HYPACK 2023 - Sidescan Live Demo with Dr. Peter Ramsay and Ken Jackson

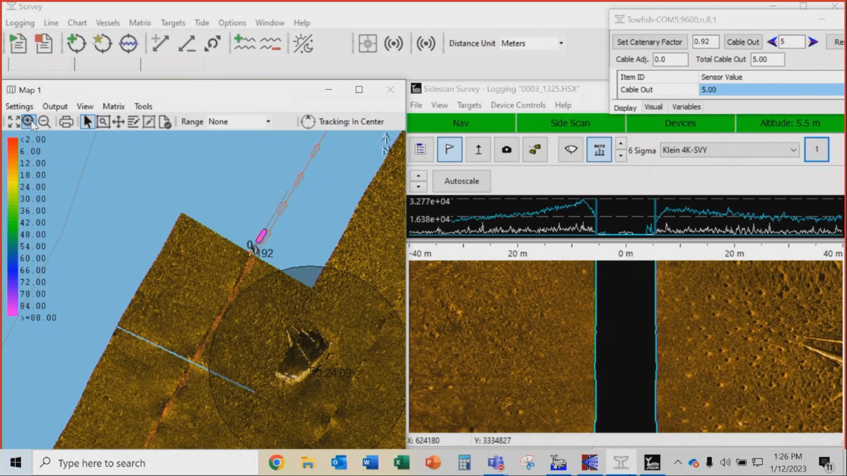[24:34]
Probably see just a little bit of that mast over there. A little bit of an offset in the data, which means I should probably adjust that category value from 0.92. to maybe about 0.95 or 0.96. Are we getting almost to the end of the survey? The data is still looking really nice. Mosaics looking good.
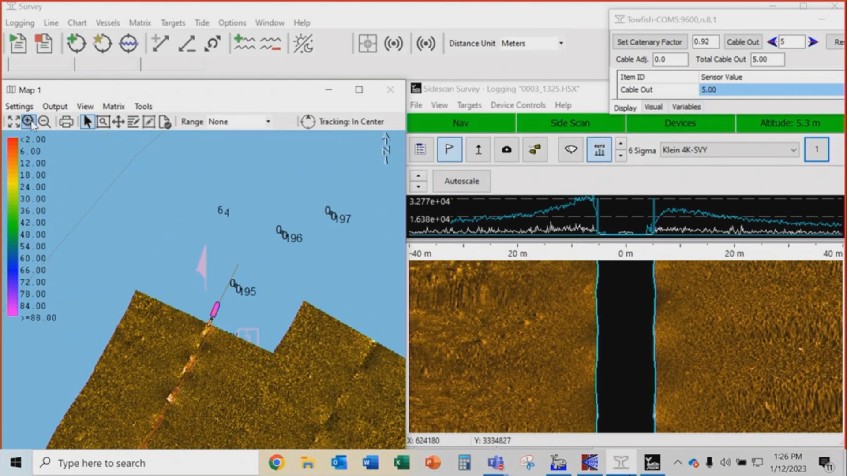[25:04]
So, I'm logging off and I'm zooming out a little bit. All right. So, we've now finished our survey, guys.
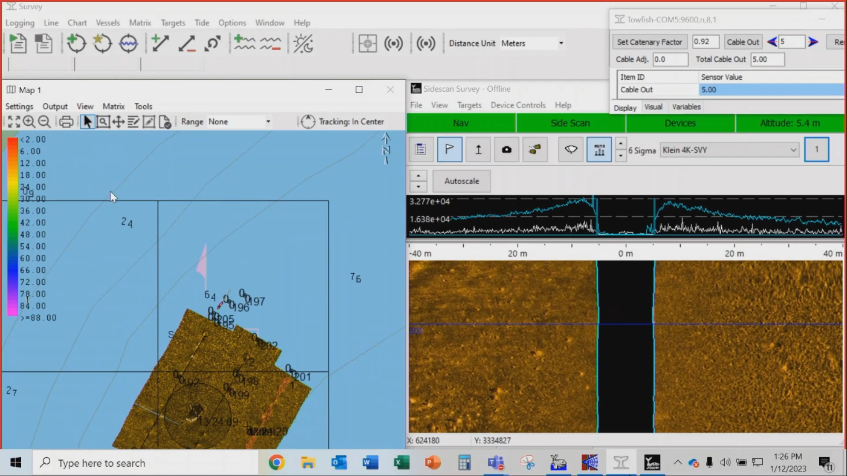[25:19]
That was pretty easy and we've done a real-time mosaic of 25 centimeters. So, let's go have a look at that in the shell. Exiting out of here. Going to the HiPAC shell.